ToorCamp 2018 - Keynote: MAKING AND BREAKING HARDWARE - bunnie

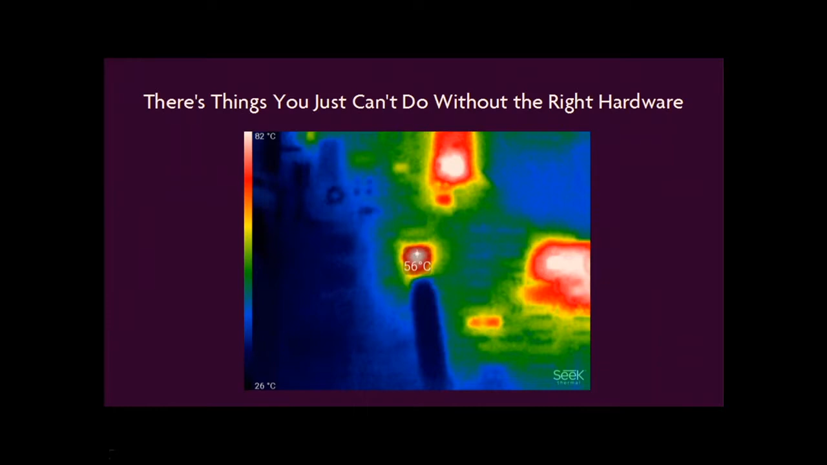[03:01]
On screen: spot 56°C, scale top 82°C, scale bottom 26°C
And that's a very helpful thing to have, just to have that one sensor. So, this is an extension to what you might have on a normal camera. And there's some things that are just easier to do with the right hardware.